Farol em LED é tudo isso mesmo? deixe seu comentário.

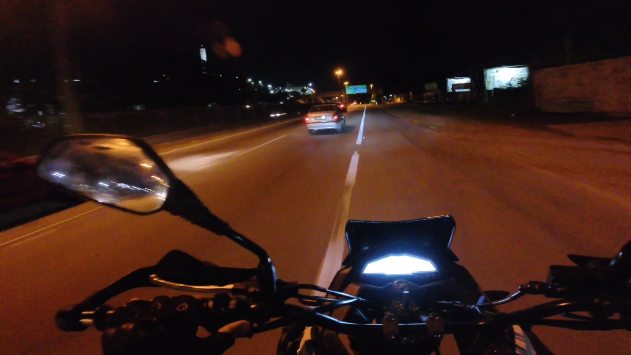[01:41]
gravo os vídeos à noite vou entrar aqui na br com todo cuidado vamos falar mais desse dessa a iluminação dessa moto então como eu falei essa moto é fulé o que que é fulé já toda toda em led os piscas da traseira dela a lanterna e os faróis então elas são todas em led hoje em dia pra você ou quer dizer o melhor uma
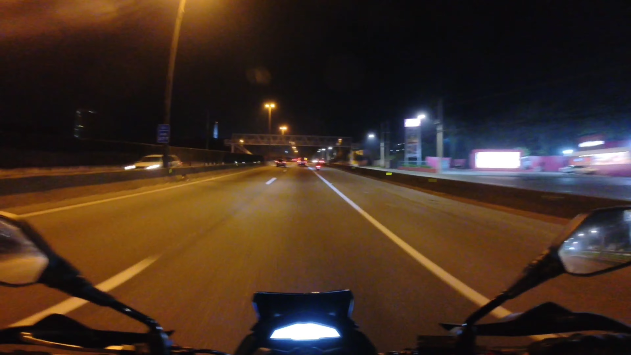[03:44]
fechada esse posto 8 e meia da noite apenas tá cedo pra caramba e esse posto de combustível fechado já então tem muitas empresas hoje quer dizer a maioria vai lançar uma moto a moto nova o pessoal vê muito esse essas coisas aí disse led tudo e led eu acho que não é tão importante né mas é pra mim gente eu vou pedir para vocês olhar agora o vídeo dessa dessa moto aqui e aqui nesse ponto aqui ó